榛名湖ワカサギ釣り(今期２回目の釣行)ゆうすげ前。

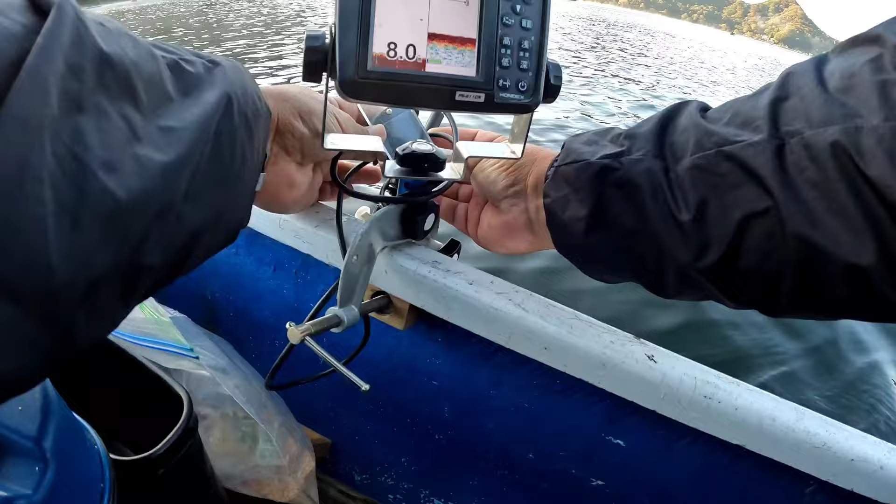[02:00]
昨日消えたらしいけど、酔えが。酔いが消えましたね。
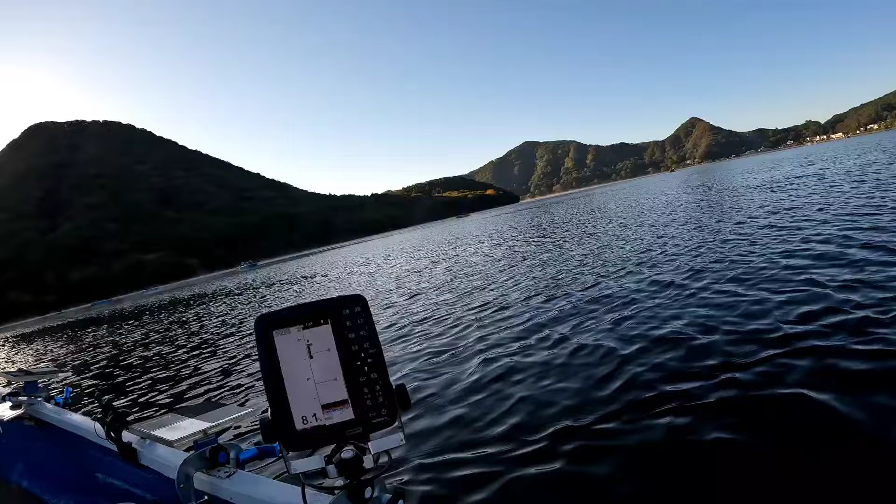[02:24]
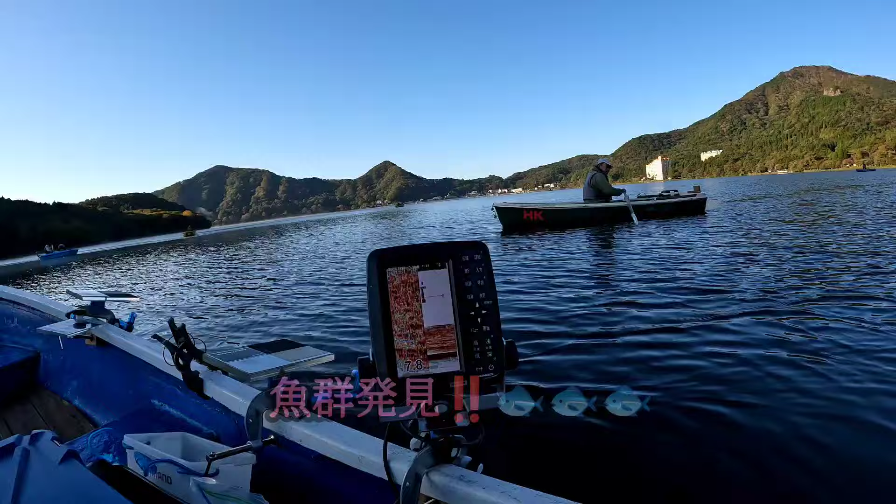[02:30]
うん、この辺映る。 8.5 だ。